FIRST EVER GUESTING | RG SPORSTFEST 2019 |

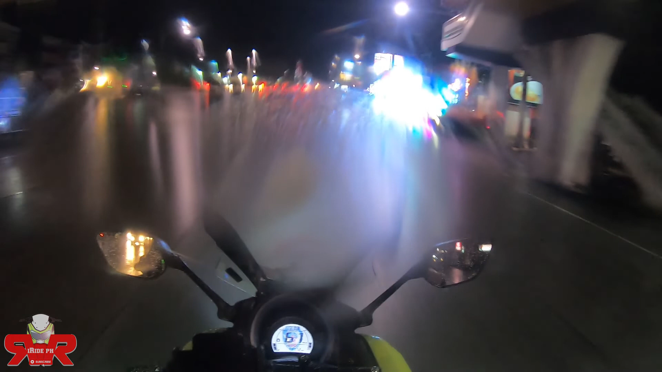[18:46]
Lalo na pag ganitong ano, maulan. Naku po, pag malabo yung ilaw nyo, mahihirapan kayo mag-drive, guys. Sabihin ko sa inyo.
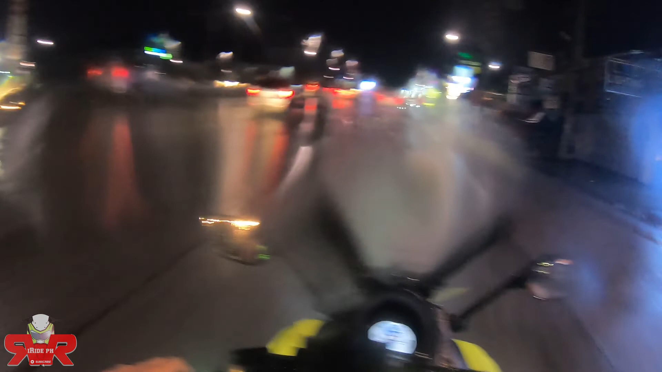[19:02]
Lalo na yung ano, lalo na pag yung daan is asfalto siya. Pag naka ano ka, pag ito, yung kamukha nga na sa akin, ako hirap nga din ako kasi LED na ilaw ko. May auxiliary light din naman ako. And nga pala,